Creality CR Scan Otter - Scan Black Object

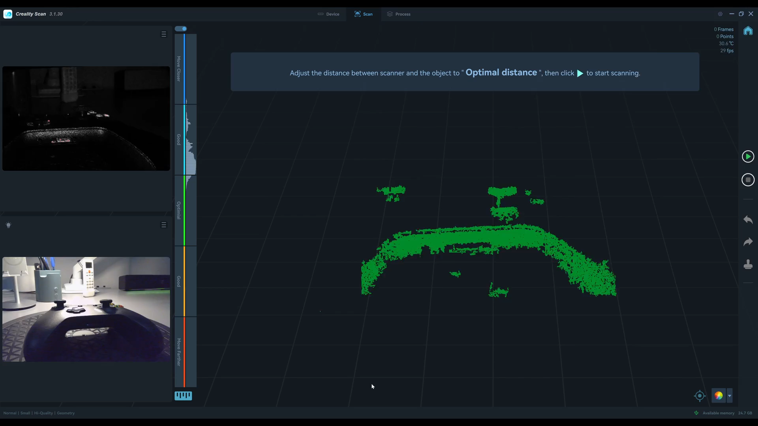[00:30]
marker because the object is very dark so I have
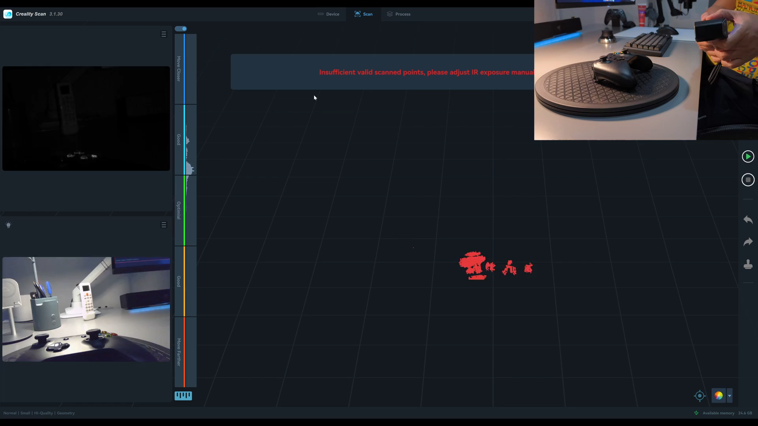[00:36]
to adjust the exposure manually I will adjust
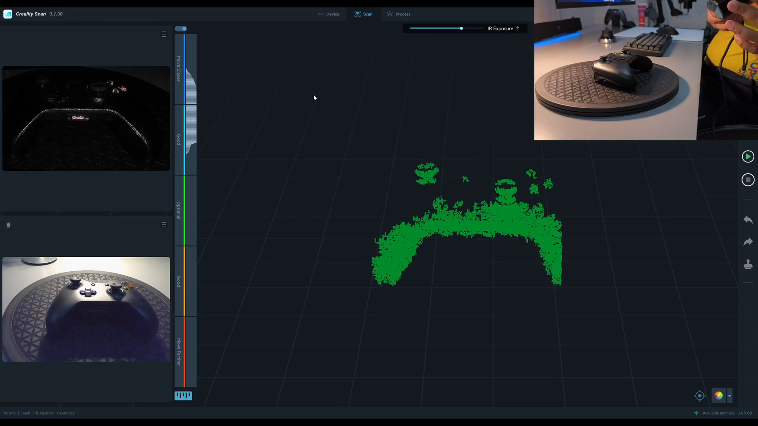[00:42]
the scanner distance from the green point cloud I found that the optimal distance the green point cloud is very
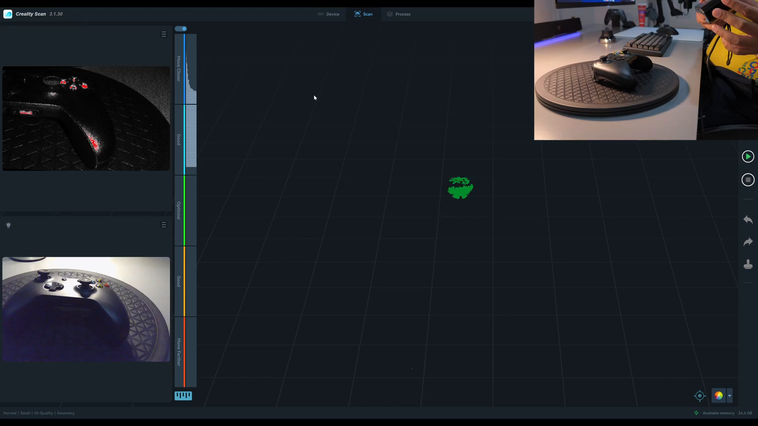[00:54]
small amount but if I step a little bit further in
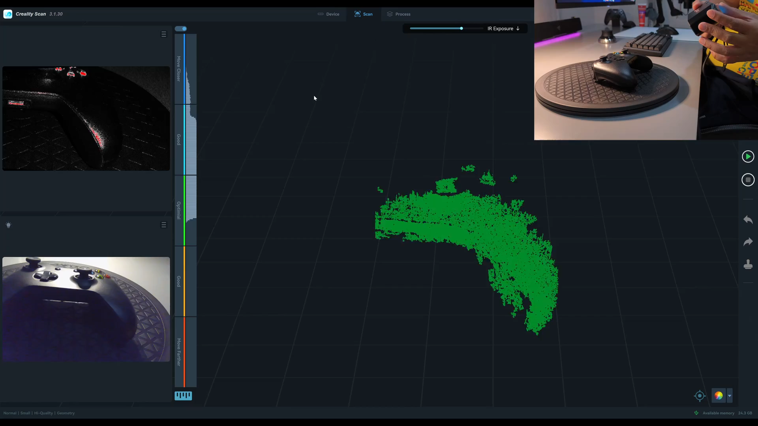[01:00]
in a good good range not the optimal one I get the best point cloud
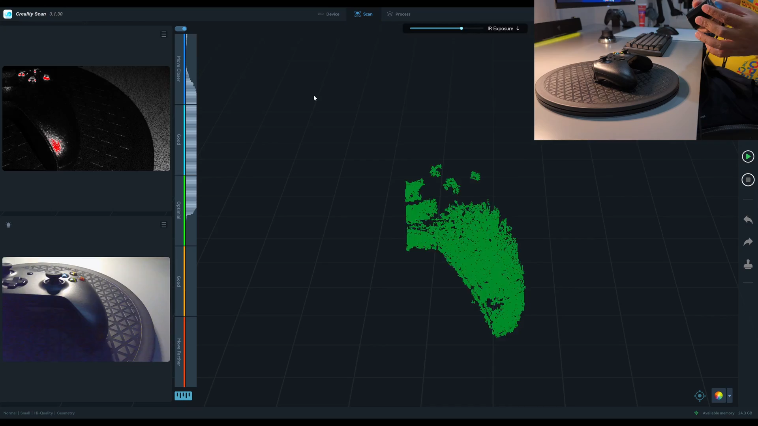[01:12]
here if I move to close the point cloud disappear and if I move back the point cloud will come back
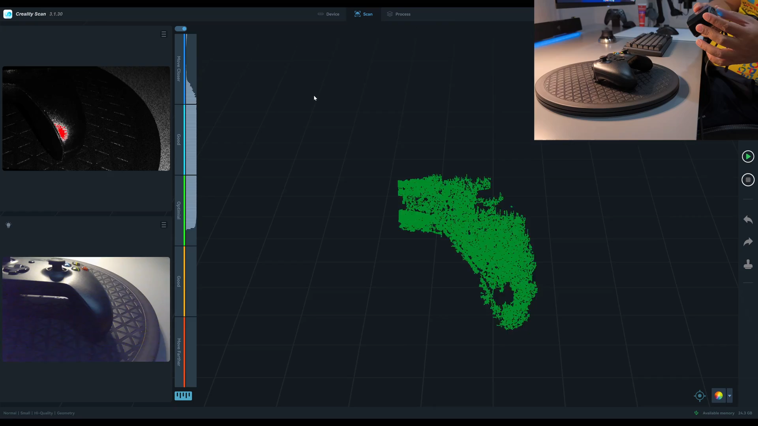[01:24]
and if I move to close the point cloud you can
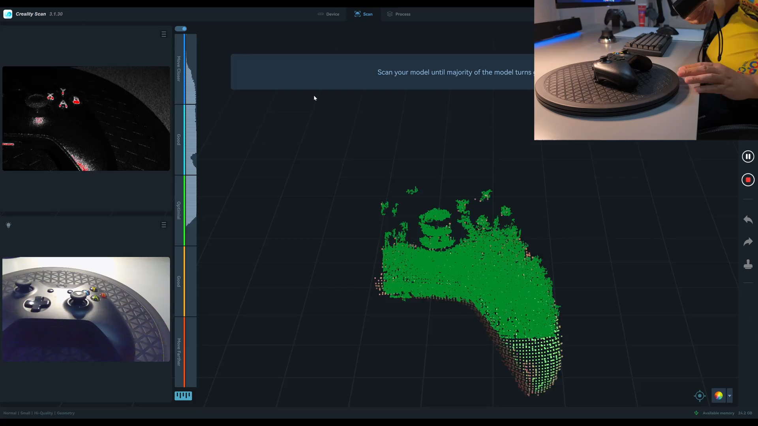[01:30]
move to close the point of view at the beginning of the scan I will aim at the edge of the controller which has a more curve
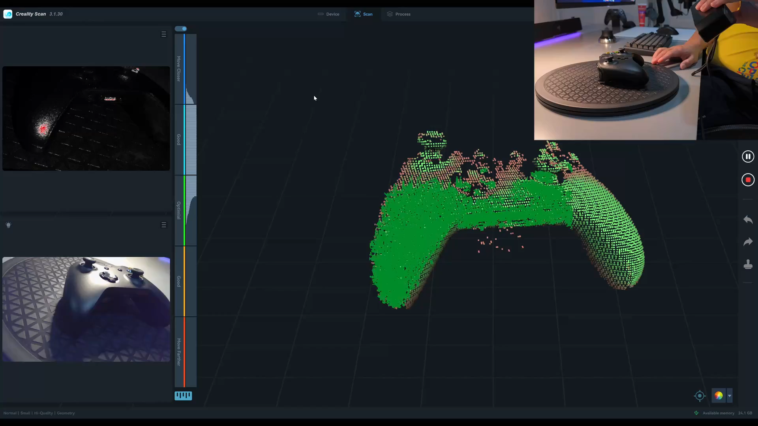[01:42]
and in the center it is more flat so I scan around the edges first
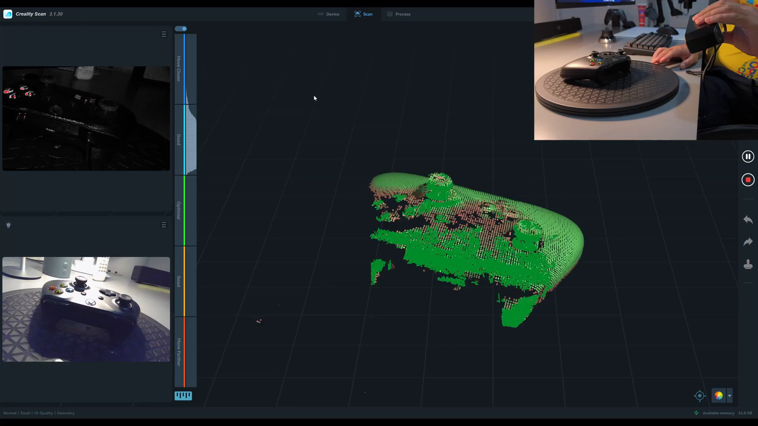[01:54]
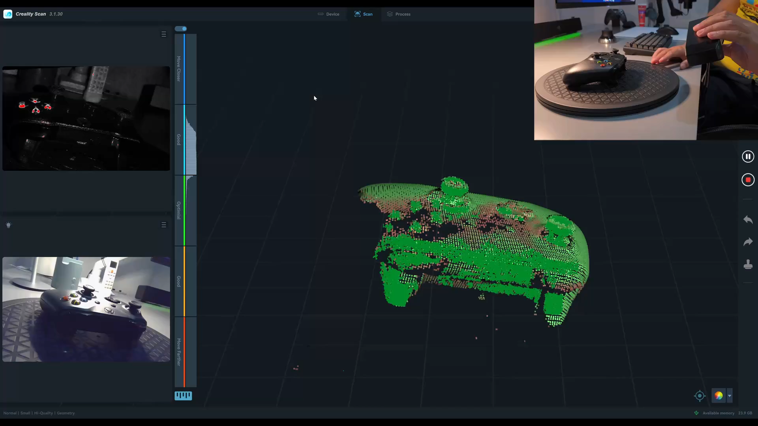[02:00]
this is the glossy part which is difficult to catch
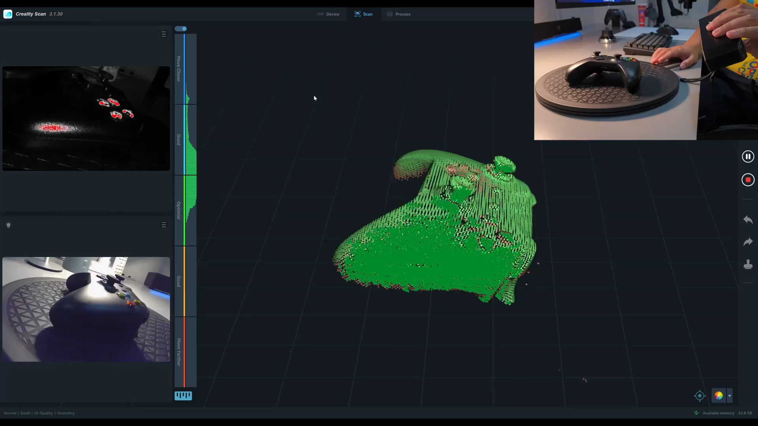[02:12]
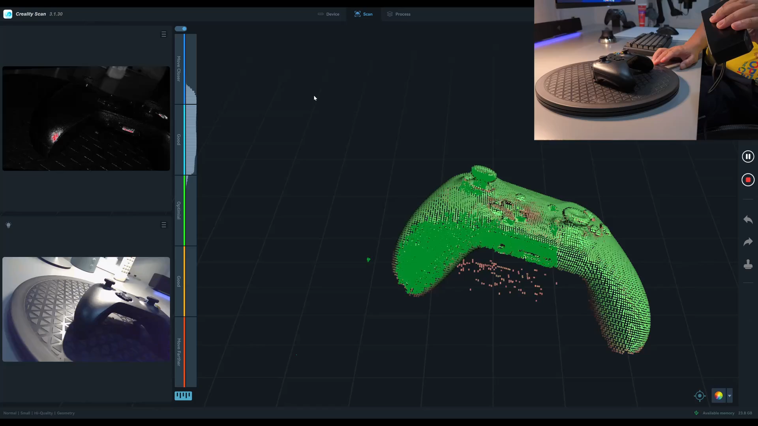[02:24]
now I'm connect the scanner to my desktop and I can get a speed
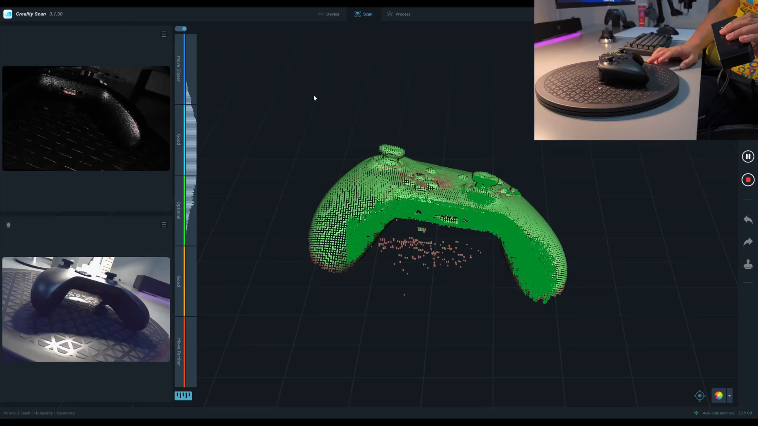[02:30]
around 30 frames per second with the CR scan now I'm connect the scanner to my desktop and I can get a speed around 30 frames per second with the CR scan on the other and if
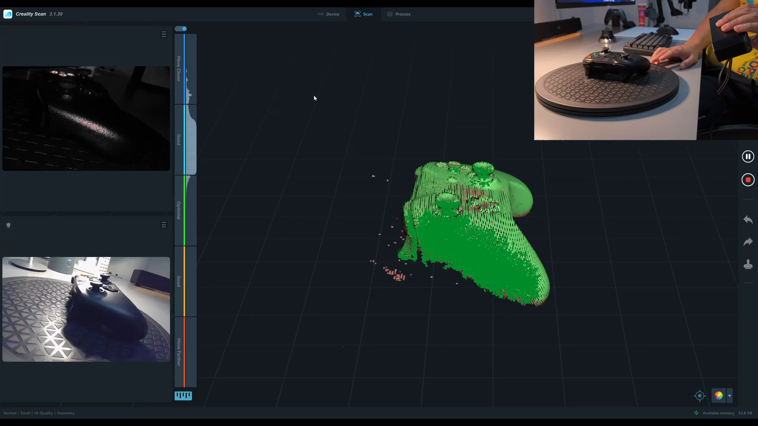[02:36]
I connect the scanner to my other laptop I get only
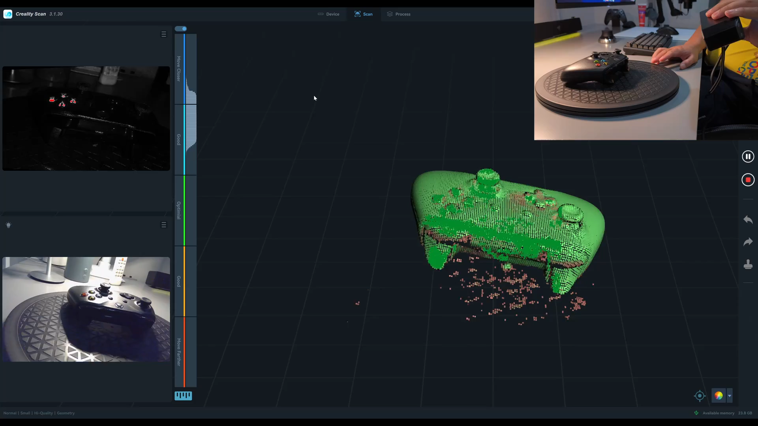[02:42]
7 frames per second I get only 7 frames per second it will take more than 15 minutes to do the same scan on on my laptop
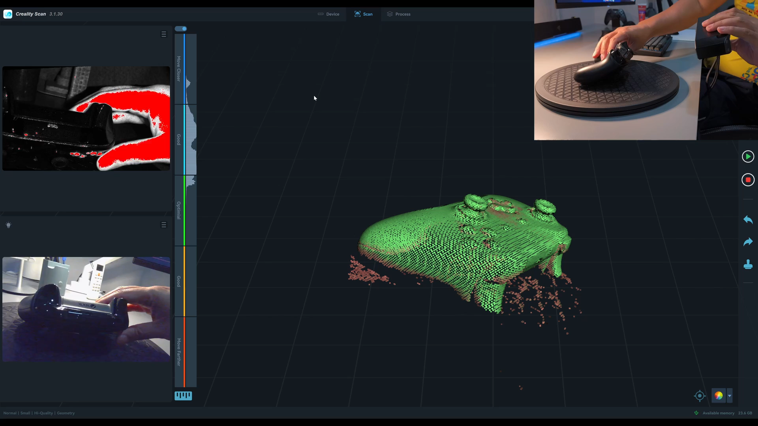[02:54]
as you can see here is track
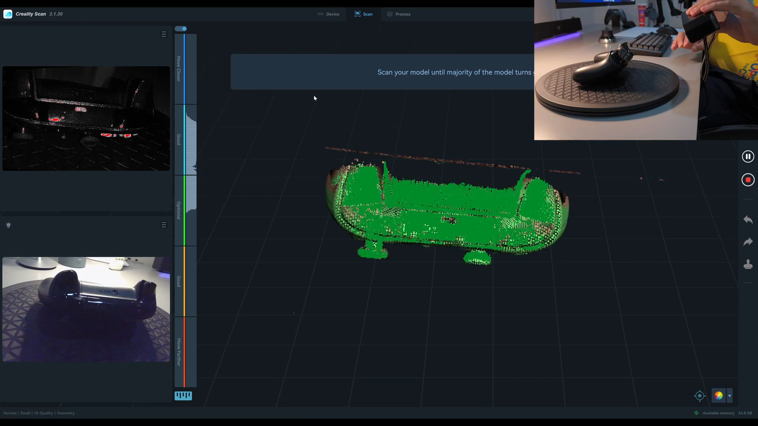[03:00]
very fast and it only takes a second to align the model this is the first time that I can successfully scan
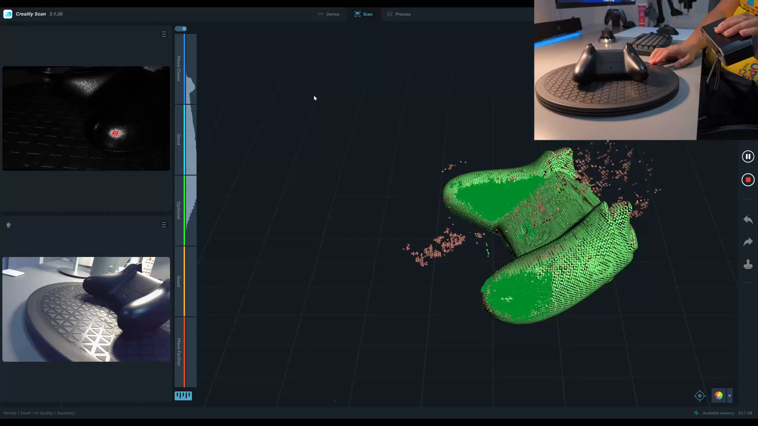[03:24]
this black controller without spray and the markers
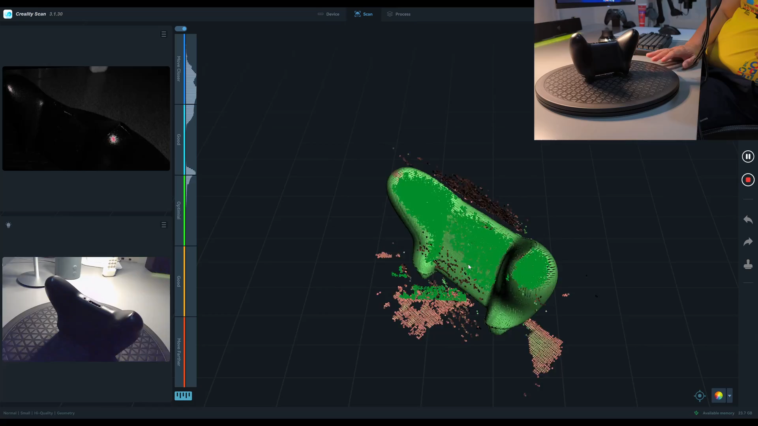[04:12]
This scanner is considered to be very easy to scan, even the object is black and glossy.
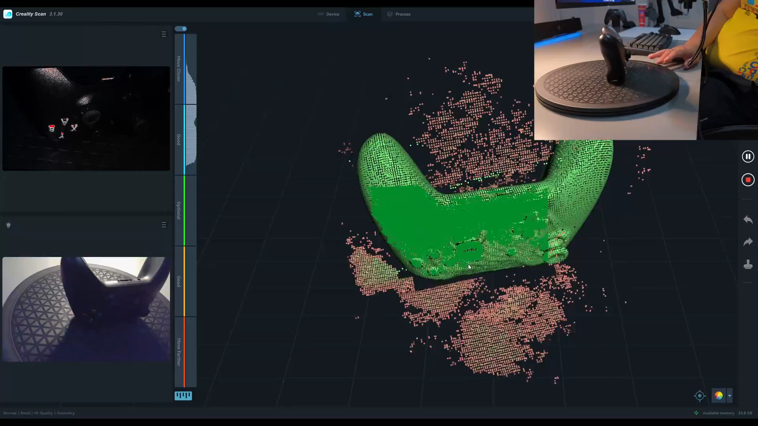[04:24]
I can scan this in one go, there is no merging, no separate scan.
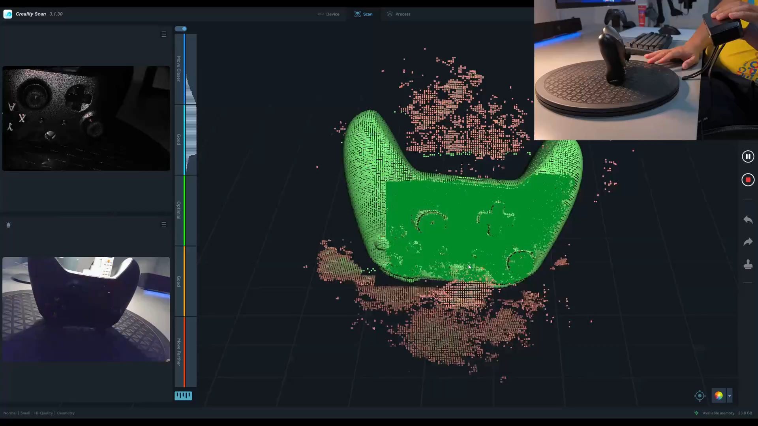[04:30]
But you need to have a fast PC,